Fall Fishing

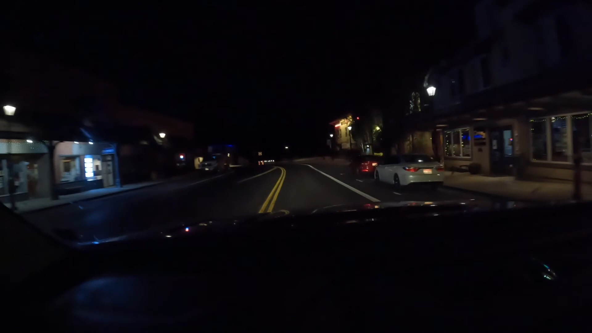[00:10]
Downtown McCall. 5 o'clock in the morning.
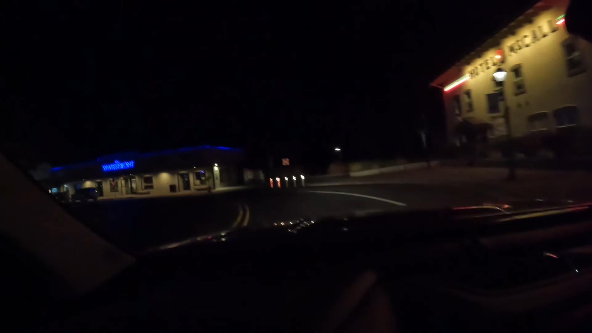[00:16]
Heading over to see Doug and his crew on the north fork of the Finwater, I think it is.
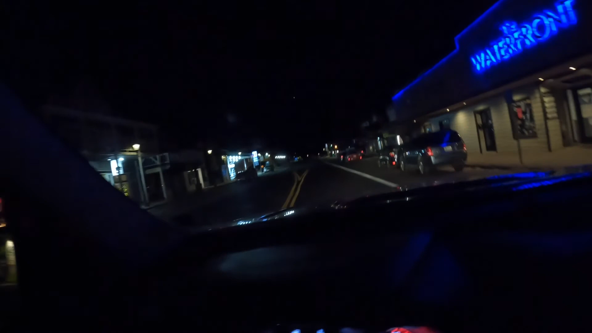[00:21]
Orofino. It's going to be a long day, but should be with it. Well, the sun is starting to come up.
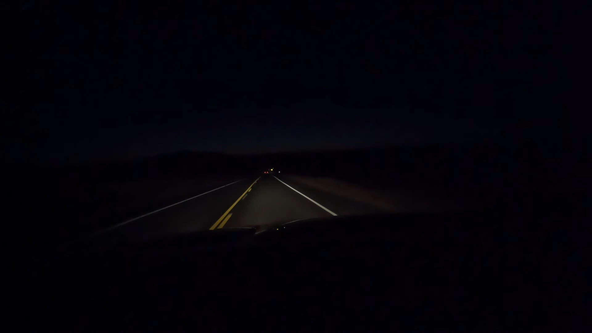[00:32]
Eastern sun. We're 22 miles from Kamii. Heading towards Orofino. So, we'll see what happens here, but I love it. I love it. It's starting to look pretty.
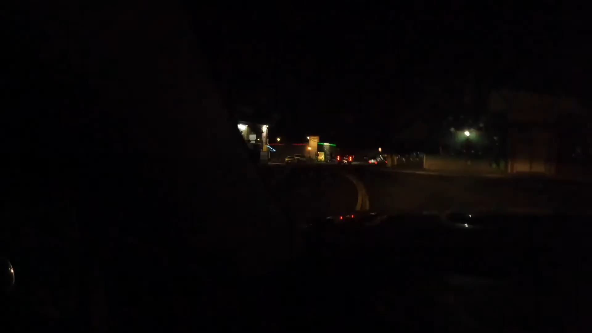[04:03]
Well, we left in the dark. And we are returning in the dark.
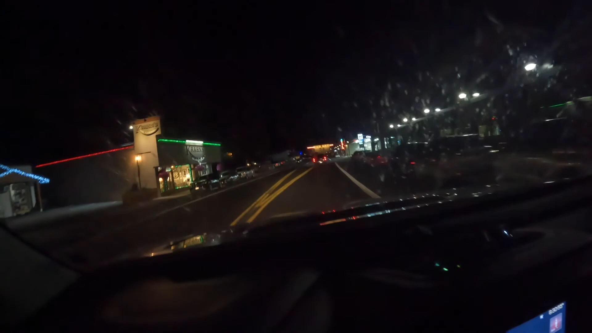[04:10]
Long day. Kind of wish I'd caught more than one fish. But it was fun. The negative...